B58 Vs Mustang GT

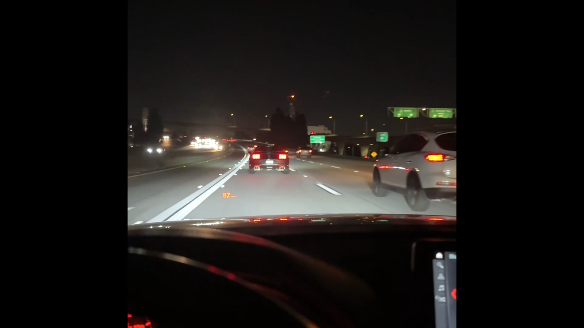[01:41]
It's so bad at it. But yeah, but here's my boy over there with the 5.0. Sheesh. And I'm using my phone now. Sucks. Oh well. It's going to be hard for me to record now with my phone like this. But yeah. Let's see, I can get a little closer to him so I can get a little rope for him. So everyone wants to hear the beast B10, B58.